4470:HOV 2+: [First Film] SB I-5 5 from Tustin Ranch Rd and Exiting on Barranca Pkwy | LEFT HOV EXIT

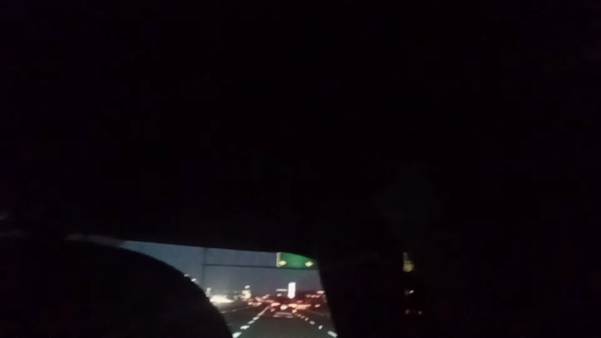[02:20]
There's a carpool exit to over in Spectrum too. Where? Get on the left lane. And it's right there. It's it says right there, carpool. See the auto.